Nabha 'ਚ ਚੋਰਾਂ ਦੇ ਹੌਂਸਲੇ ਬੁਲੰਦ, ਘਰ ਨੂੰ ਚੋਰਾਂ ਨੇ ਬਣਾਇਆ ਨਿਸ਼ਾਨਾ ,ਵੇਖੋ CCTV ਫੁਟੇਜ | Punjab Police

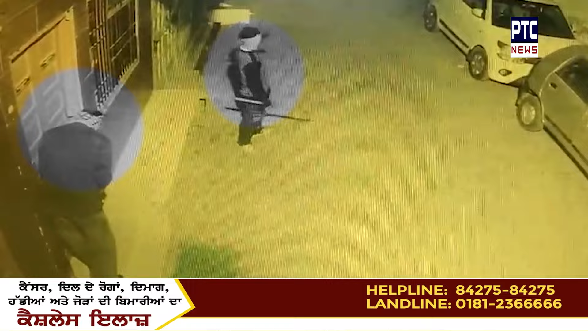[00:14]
चोरा दिवलू लगा तार दो दिन खोशिश कीती गई इक कार नू निशाना बना होंदी
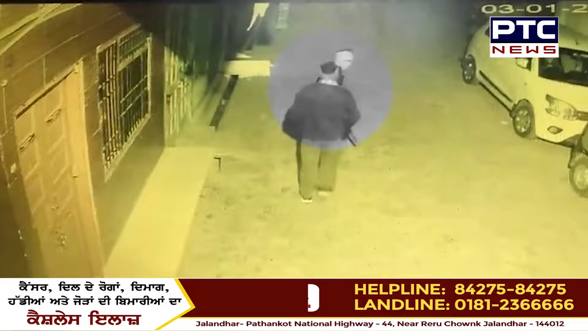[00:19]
दो दिन ना काम जो ब्रेंड तो बाद ती जी रात नू चोरा ने इस कार नू निशाना
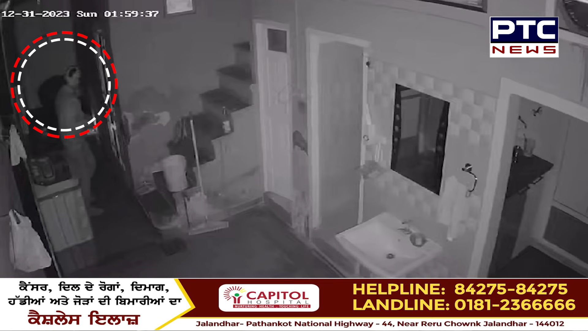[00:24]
बना ही लिया ता तस्वीरा नी नाबादियां जिते चोरी दी वारदात नू इंजाम दिता गया है चोरा दी वलू